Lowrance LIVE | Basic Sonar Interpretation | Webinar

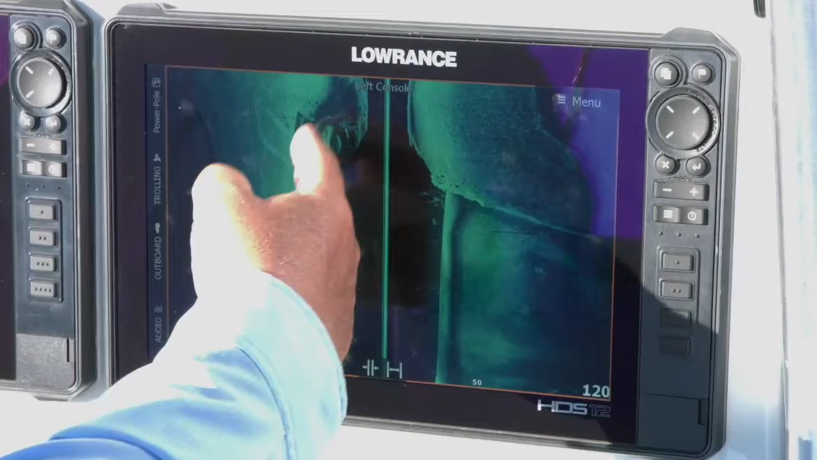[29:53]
there's the culvert for the bridge i'm pretty much going right over the top of the road bed right over the top of the culvert you can see right here we're looking at the road bed right here we're looking at part of the road bed here you can see road over here you can see channel swings in here where
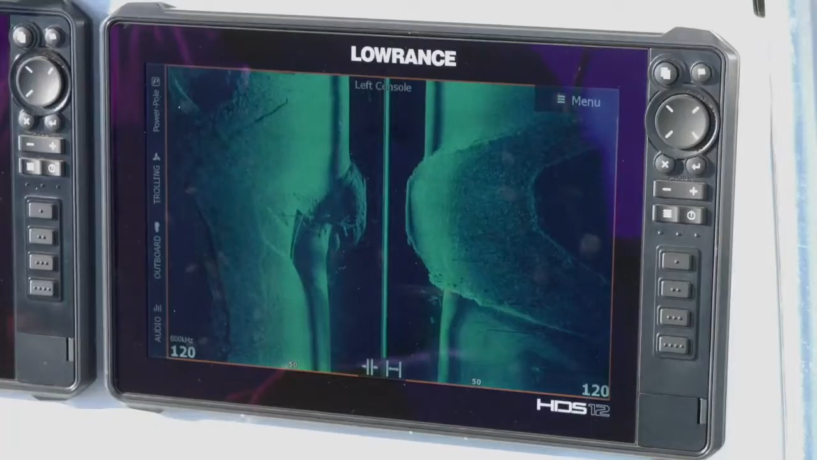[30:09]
the creek is i mean it's just really cool with the stuff that's in here that you get to look at
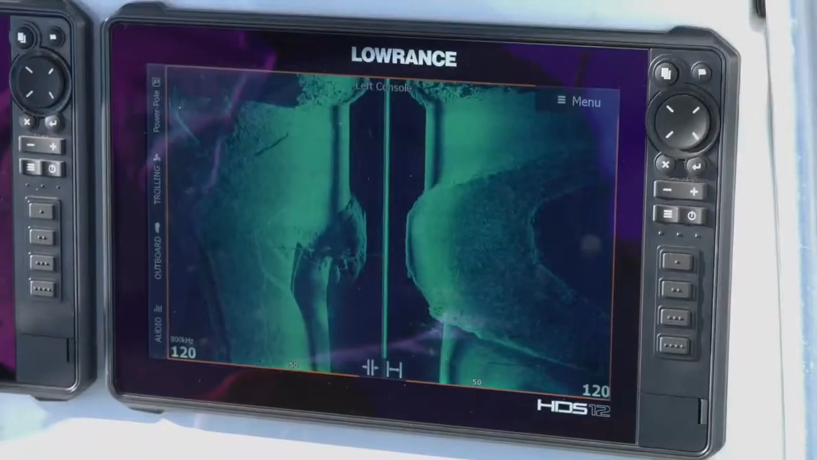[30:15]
so you can see right here people go why does it come up like that that's because it's getting shallow right here
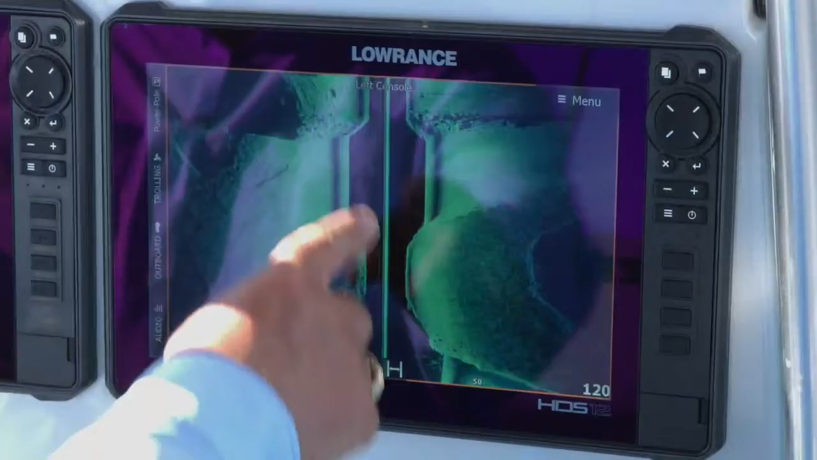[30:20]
remember from the center here to here is the water column so since i came up in the
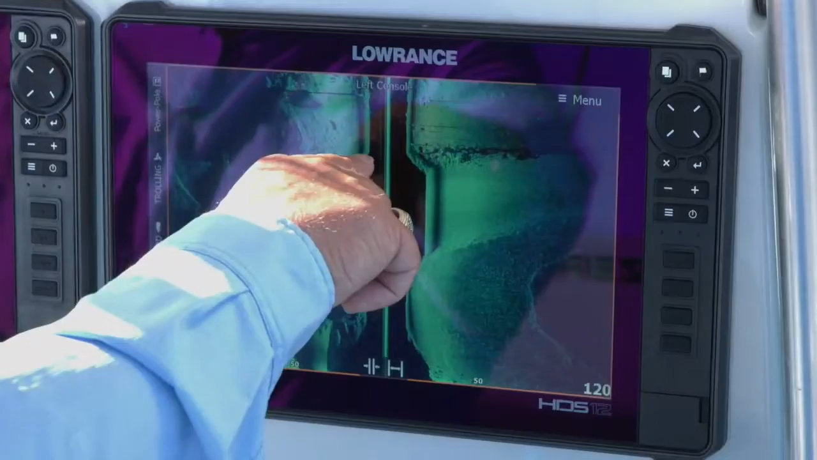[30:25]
shallows here that's why it gets narrow but as you can see we're looking at this rocky structure that's down here you can see the rocks you can see the definition in the rocks you can see those rocks laying on the bottom the other thing that people ask me about is
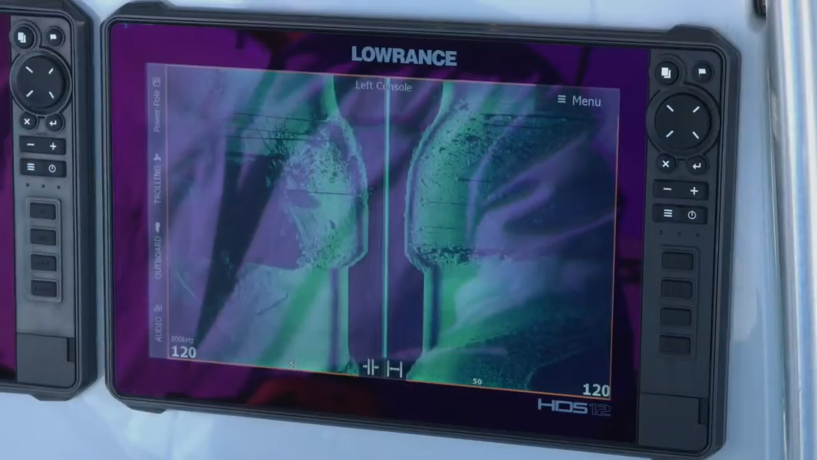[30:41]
well what's this long black thing what are these lines that i'm seeing on the screen these like
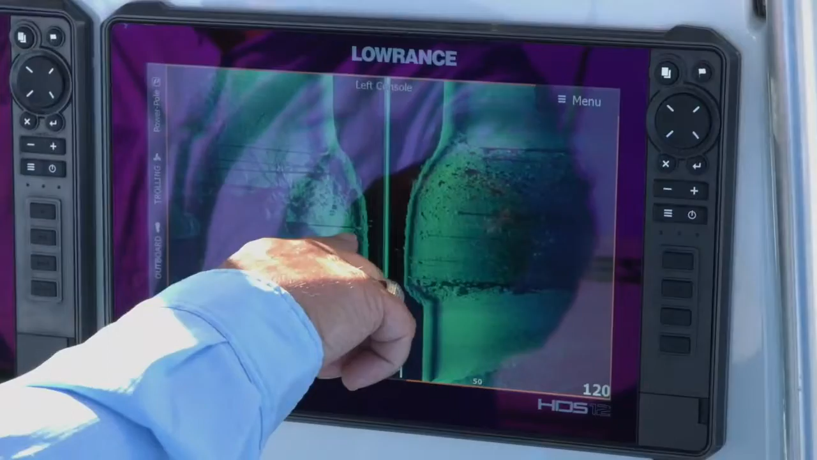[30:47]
this right here here and here these are shadows we have standing timber back here
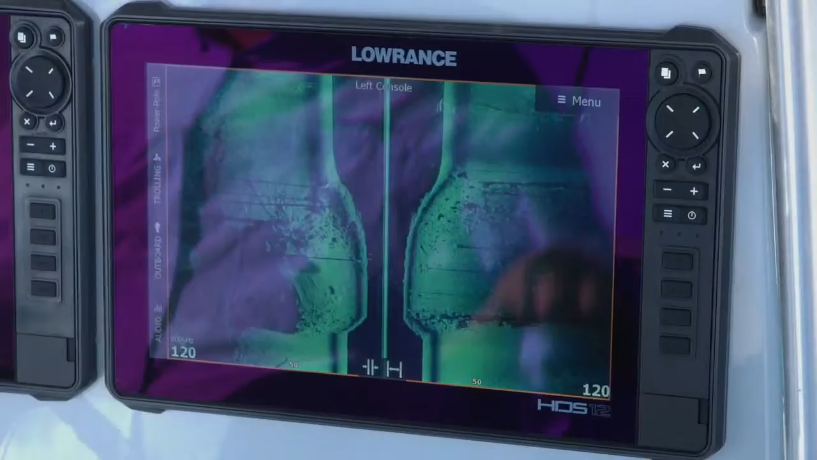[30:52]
we've got flooded timber that we're driving around so these long things that we're looking at are shadows so those trees are sticking up in the water column they're not laying flat on the bottom
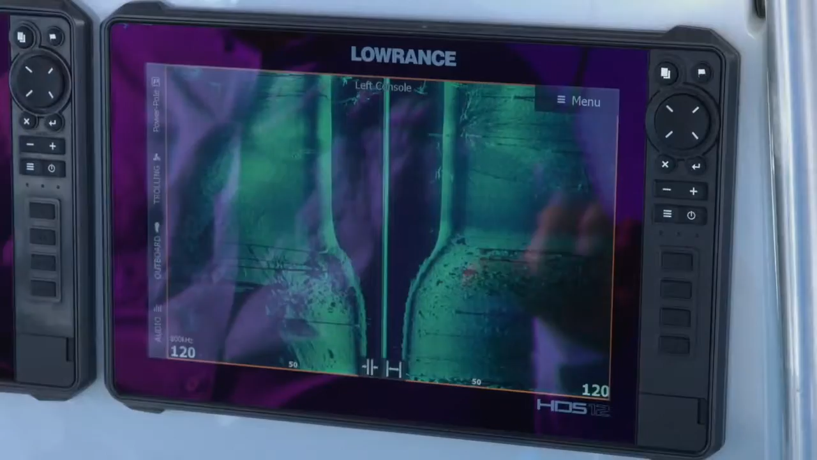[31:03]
you can see right here you can see these trees standing up in the water column you can see the shadows that they're casting so the shadows that's a great
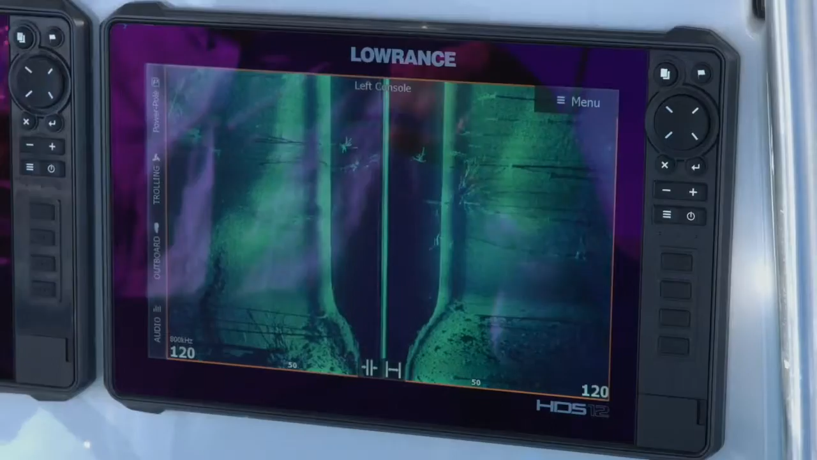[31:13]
it's it shows you that something's up off the bottom if you see a shadow that means that log is not laying down it's
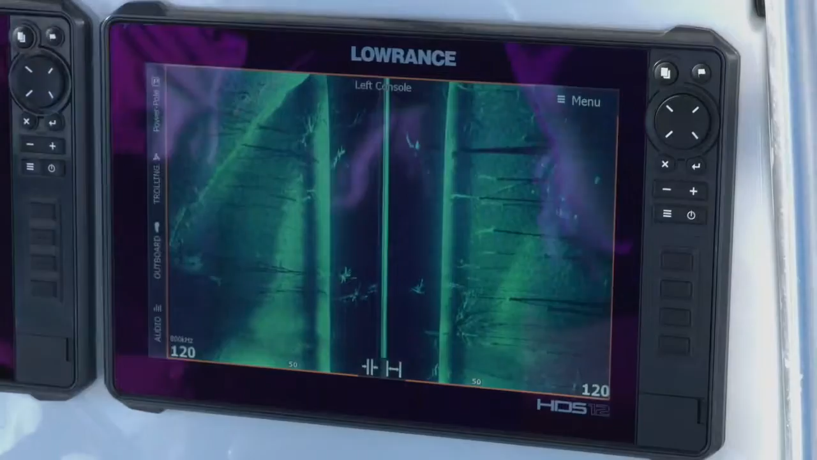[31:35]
not laying on the bottom it's flooded timber it's standing up so as you can see this line that's right in through here that's the channel swing of the water that's in here of the of the old creek bed that goes through here so i can see that channel swing you can see the difference i look at it because it's a little bit darker down here and it's a little bit brighter in here
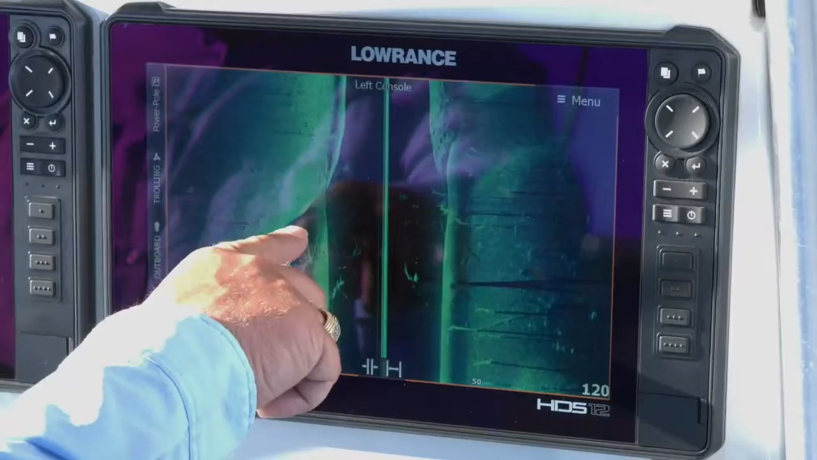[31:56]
that lets me know that that is down and
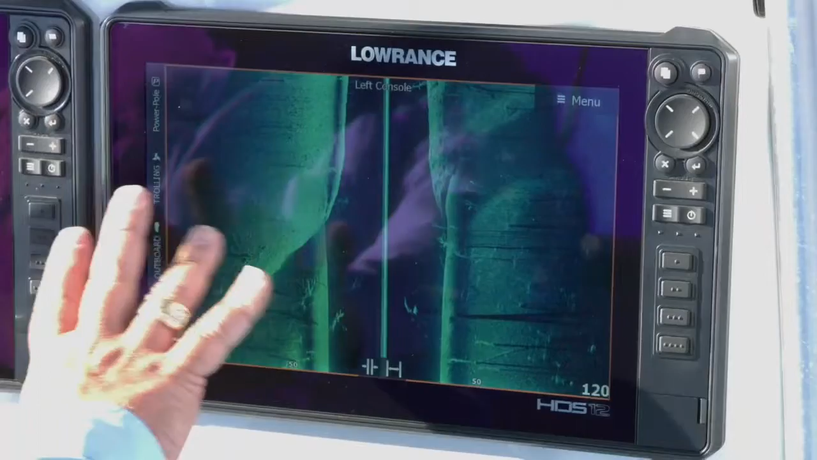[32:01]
that's up higher and that i'm getting a harder return so that tells me we're probably looking
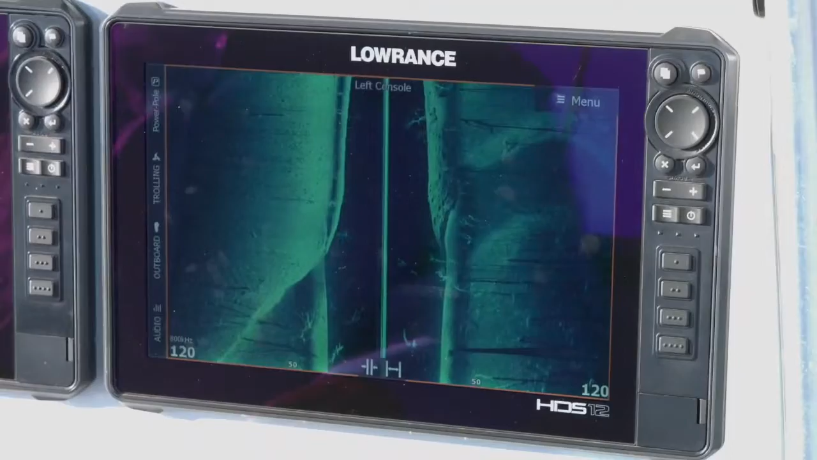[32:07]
at a rocky bottom so when you're out driving around you may see something that looks like what you're getting ready to see here on the screen and this is a smear
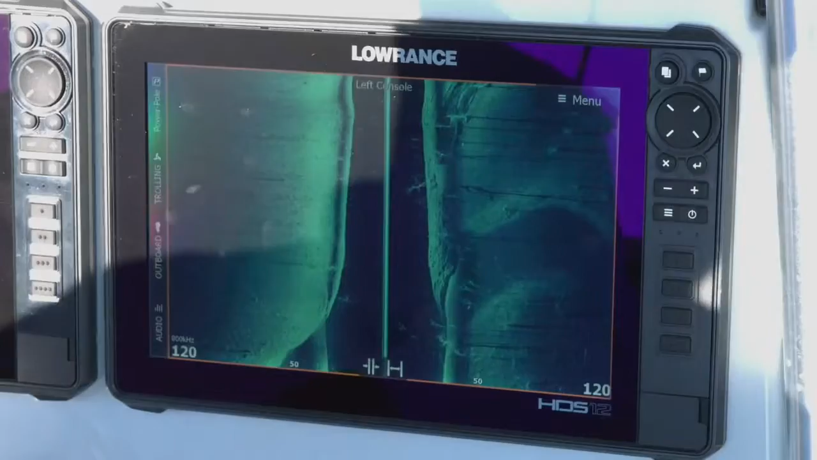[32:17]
and essentially all the smear is is me turning so when you see
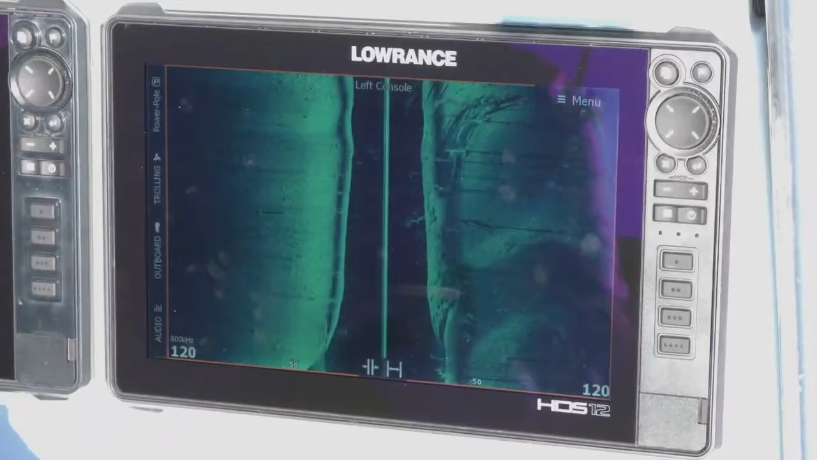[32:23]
that that just means that's an area where you turned you kind of smeared the images it
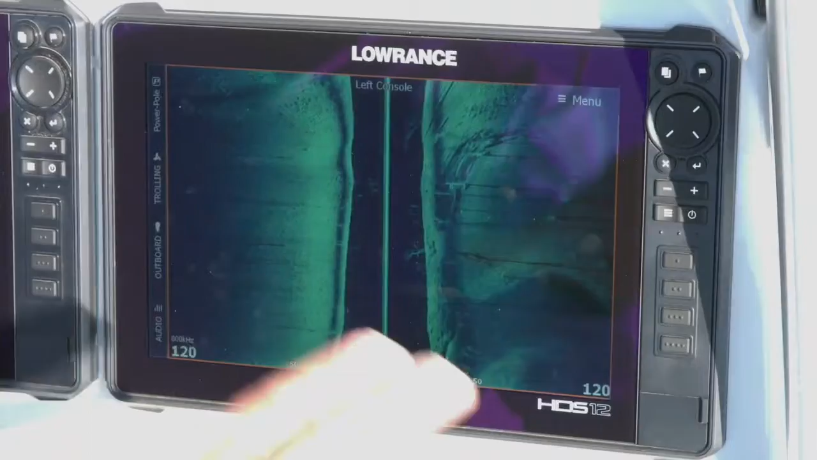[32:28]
slid sideways but once you start driving straight it's all going to clear up as
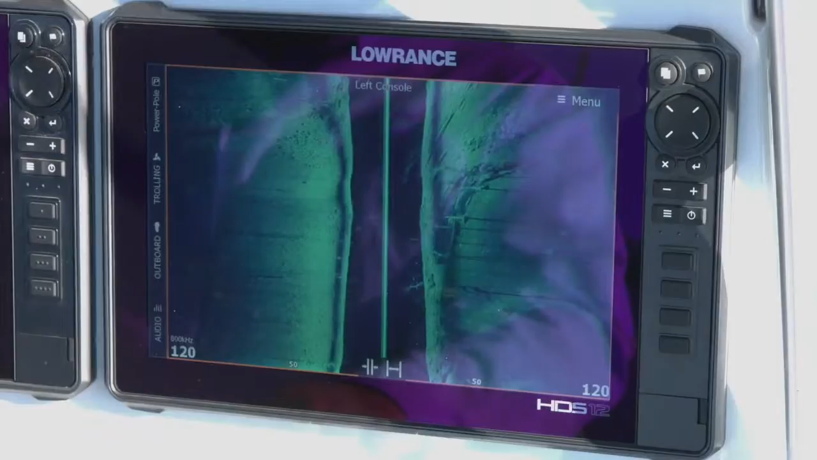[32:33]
you can see as we're driving back through here again you can see standing timber now here's something